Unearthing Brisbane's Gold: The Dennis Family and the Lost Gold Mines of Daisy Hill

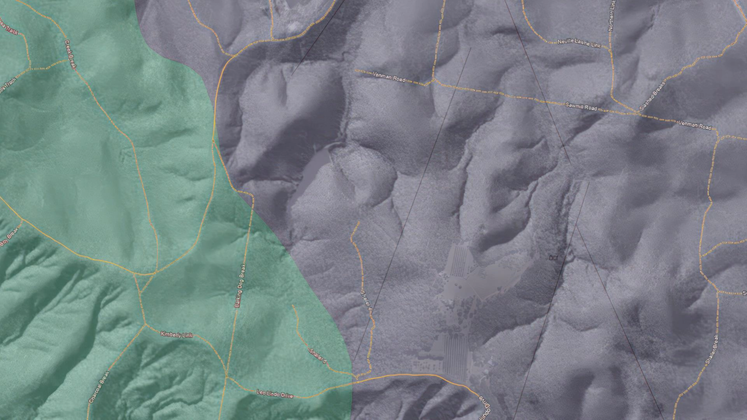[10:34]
our metal detectors and our geology hammers where would we go where would be the best spot well i'll show you where i would go right here because we've got the right topology we've got a fracture line or a
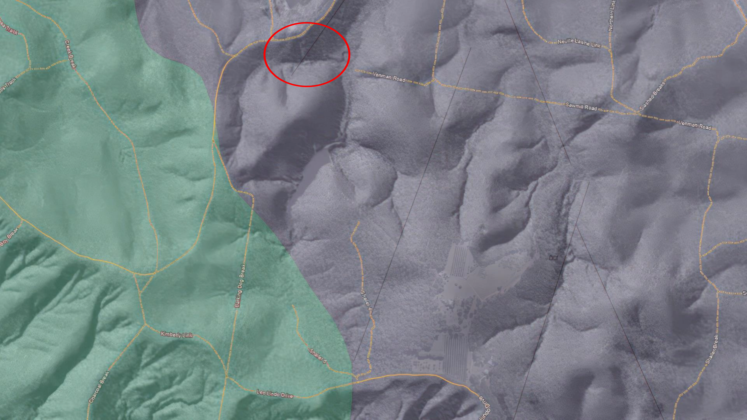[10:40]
fault with geothermal fluids and we've got a steep rock face that we can look through the cross section of the rock anyway we should do that one day except we can't because it's illegal
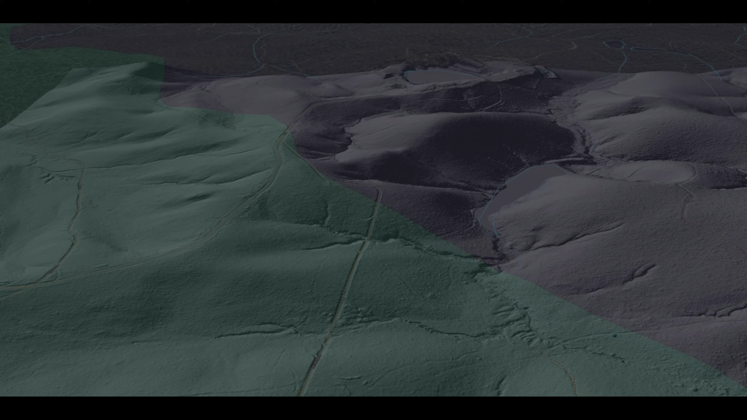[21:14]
well folks this is my target for gold mine number two and uh when i can get
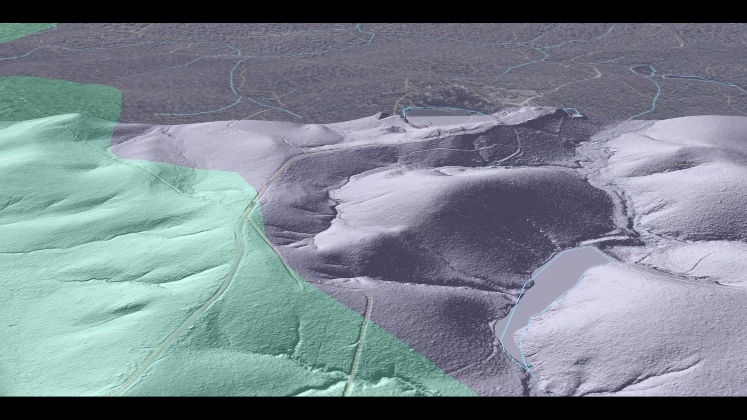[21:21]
back here and the uh this underbrush is cleared i want to have a good look at this because it's an interesting thing that quarry there it flows the other way it's never it does come into this valley but way downstream
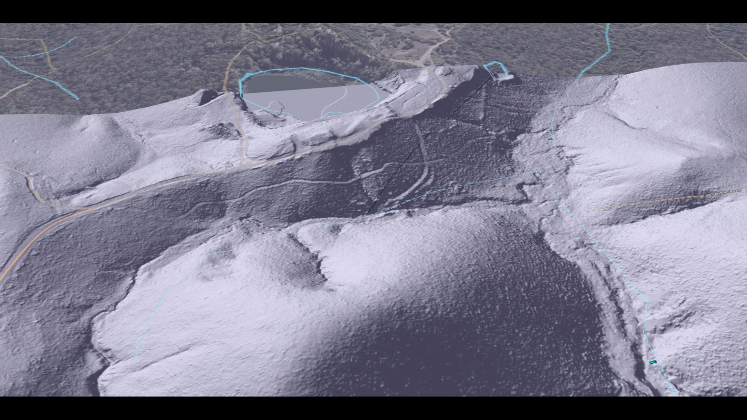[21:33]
this area down in here intrigues me there's been human intervention and mechanical works here why